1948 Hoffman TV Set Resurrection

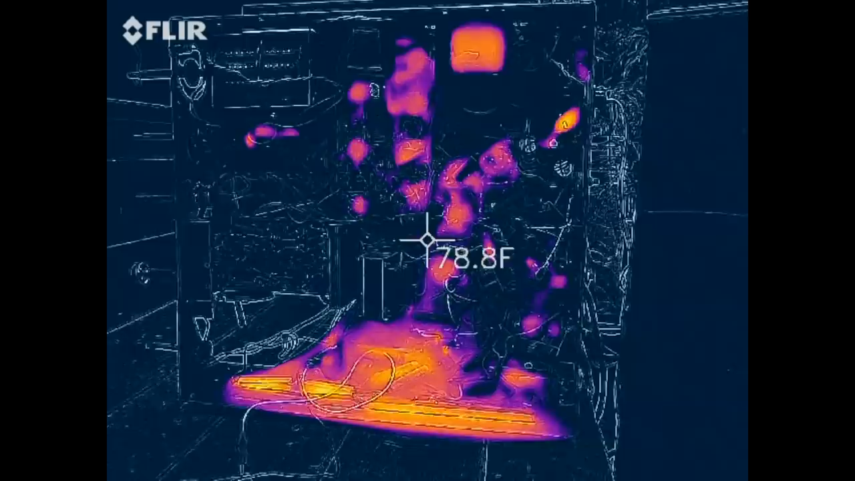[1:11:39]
On screen: spot 78.8°F
Okay, let's take a look at the thermal profile of the Hoffman with the new FLIR camera.
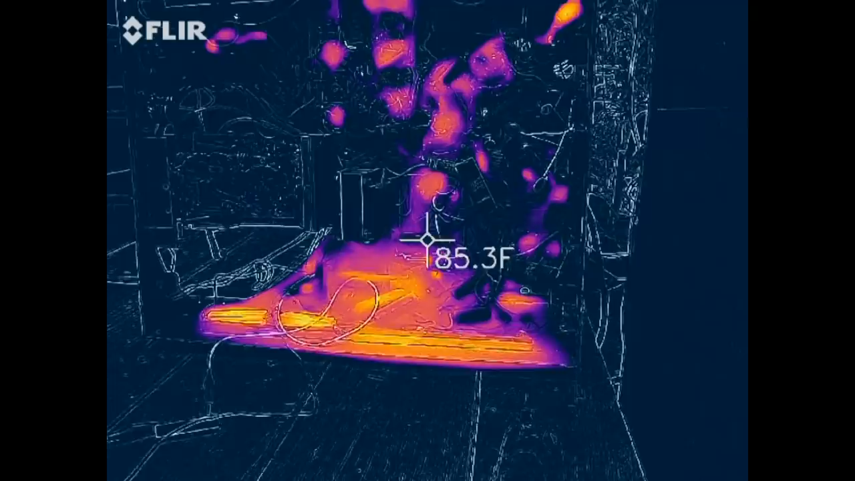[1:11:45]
On screen: spot 85.3°F
So we can see most of the heat is the power resistors, of course.
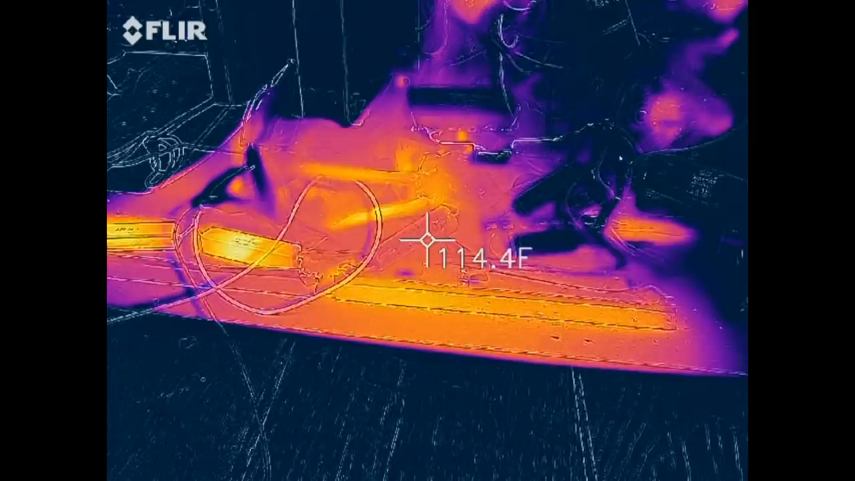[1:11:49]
On screen: spot 114.4°F
They're hot.
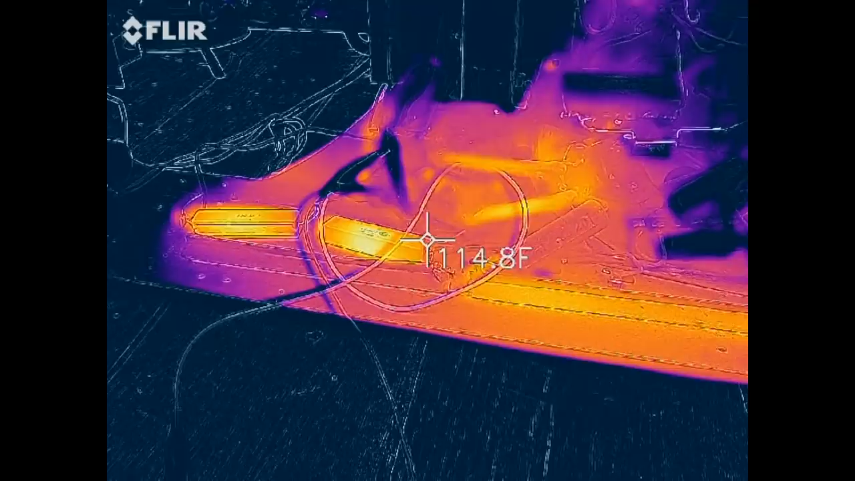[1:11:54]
On screen: spot 114.8°F
This one sitting right here that's cold,
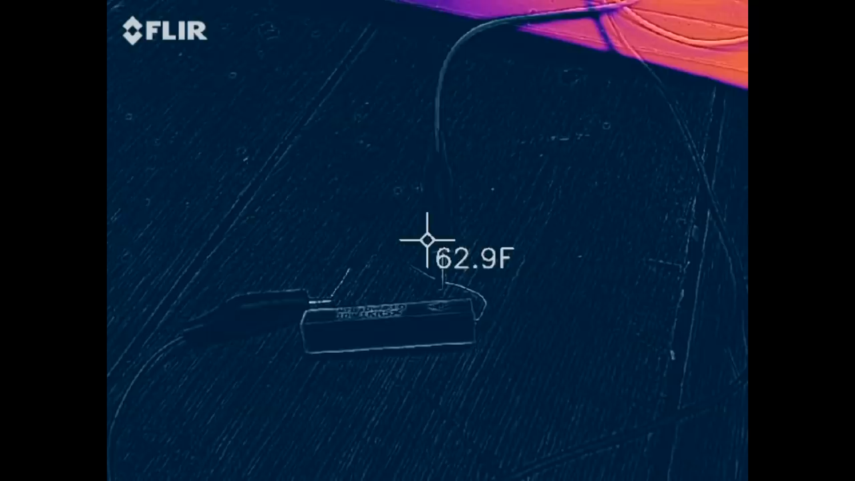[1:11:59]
On screen: spot 62.9°F
that's the 1,000 ohm vertical one that was open.
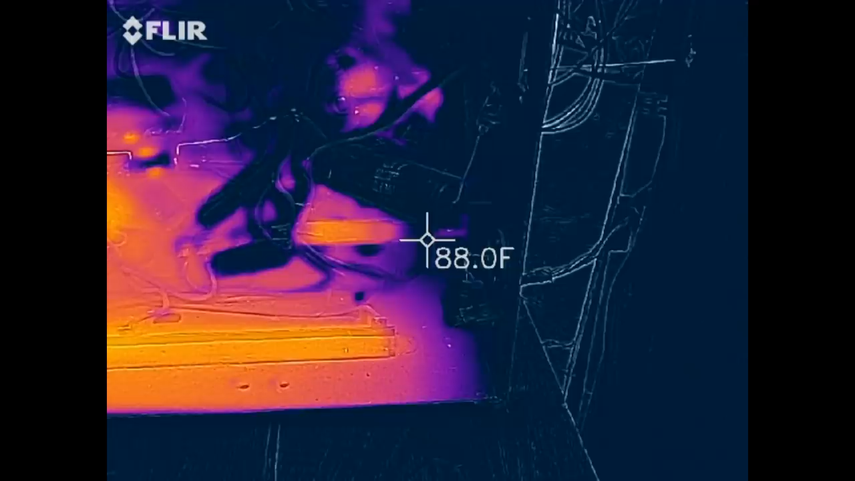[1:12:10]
On screen: spot 88.0°F
So that right there, that's the horizontal linearity coil right there.
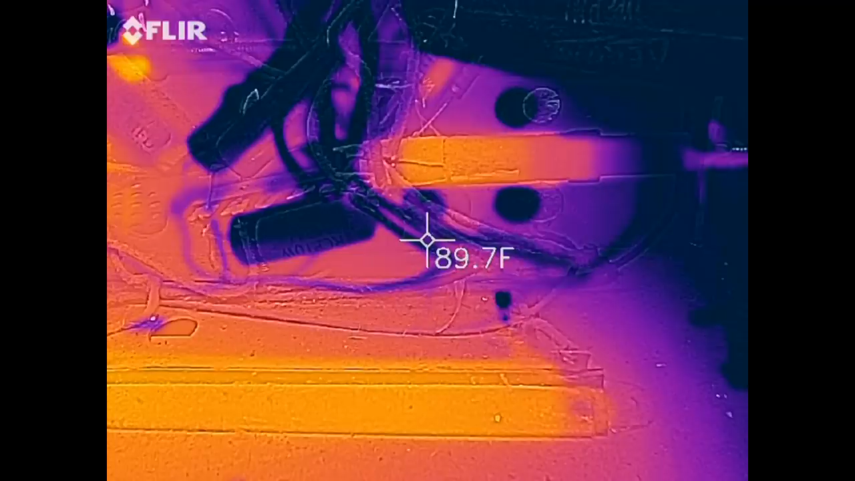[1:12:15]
On screen: spot 89.7°F
That's the horizontal linearity coil. It's pretty warm.
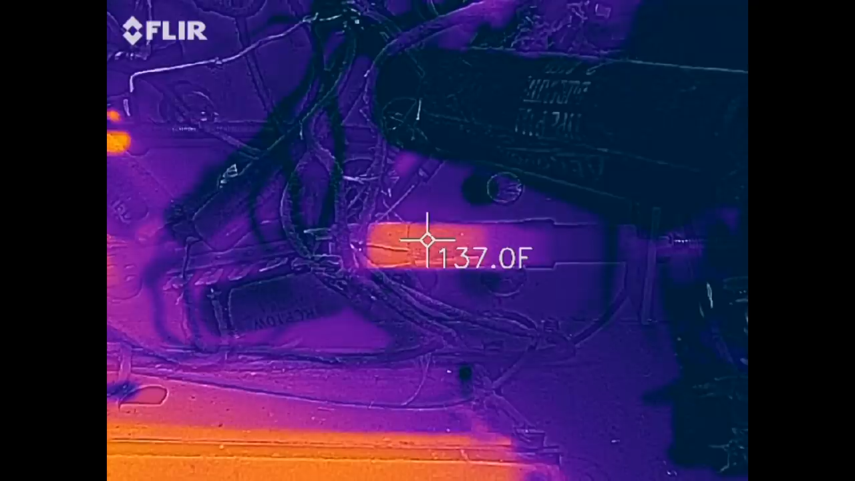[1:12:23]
On screen: spot 137.0°F
Let's see what else we got here that's hot.
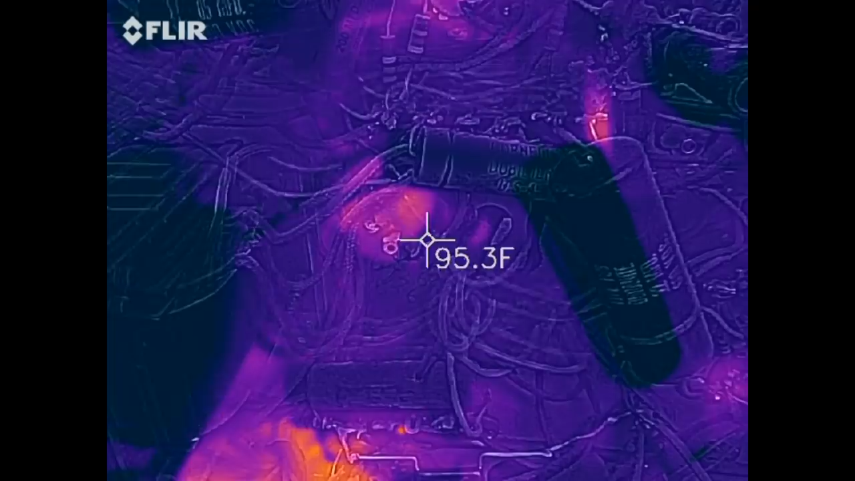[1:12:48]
On screen: spot 95.3°F
Sometimes it's hard to see where I'm at.
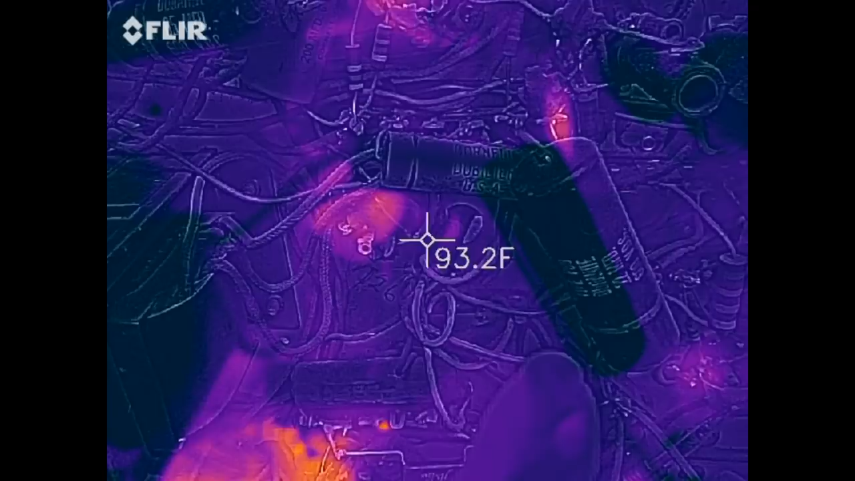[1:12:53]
On screen: spot 93.2°F
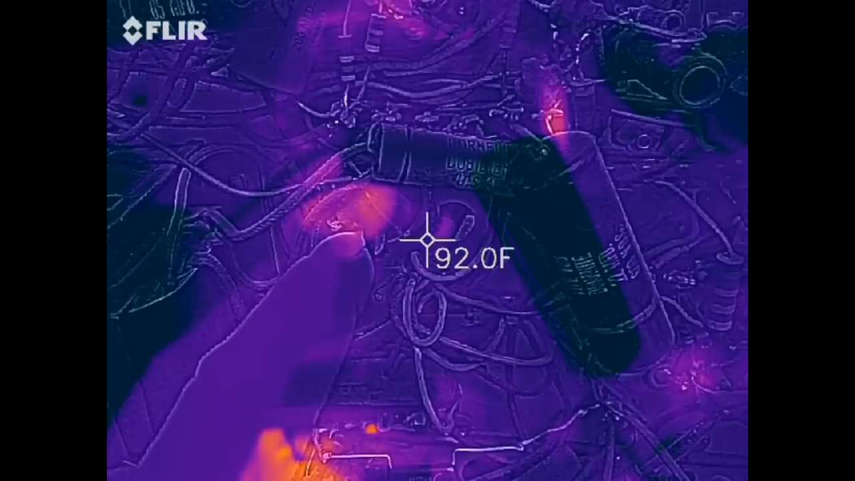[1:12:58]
On screen: spot 92.0°F
That is a resistor that's hot.
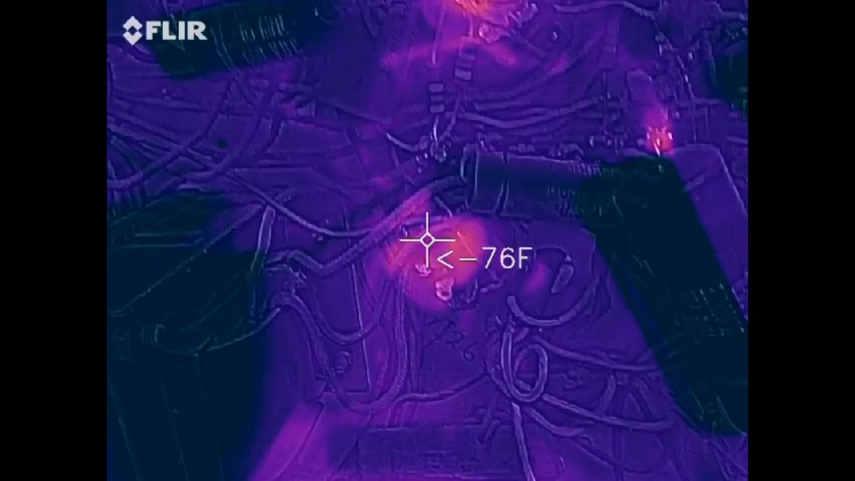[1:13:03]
That right there, that's a resistor.